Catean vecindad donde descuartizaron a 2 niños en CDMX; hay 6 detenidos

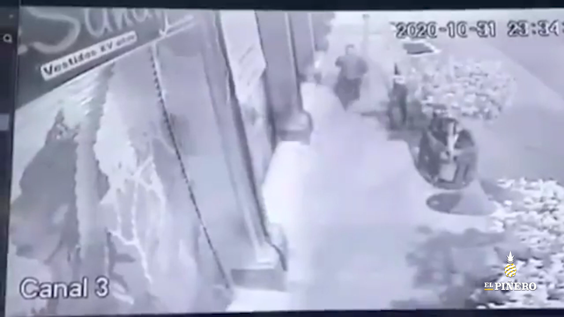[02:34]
Apenas habían doblado la esquina sobre República de Chile tras salir de Cubo 86 y estaba por llegar a Belisario Domínguez. Llevaba los cuerpos desmembrados en bolsas negras que a su vez estaban en cajas de plástico, acomodados en un diablito. Pero al querer sortear el borde de una banqueta descompuesta, empujó la carretilla con fuerza y tiró la carga,